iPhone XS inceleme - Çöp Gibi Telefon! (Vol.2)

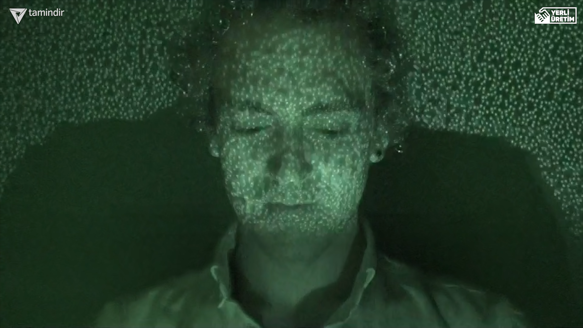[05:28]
Face ID bu sene geçtiğimiz seneki iPhone 10'a göre çok daha hızlı görevini yapabiliyor.